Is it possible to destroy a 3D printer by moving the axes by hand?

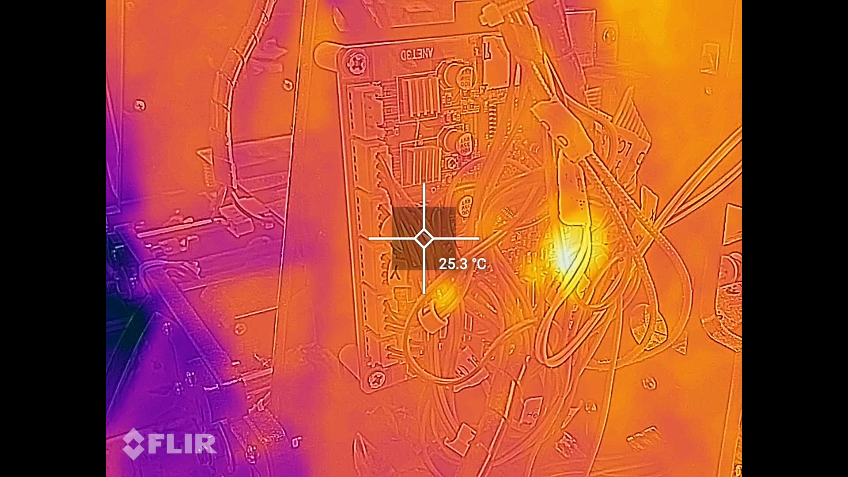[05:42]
On screen: spot 25.3°C
One, I think it's the power MOSFET, became slightly hotter. It was around 30 degrees, so nothing too special.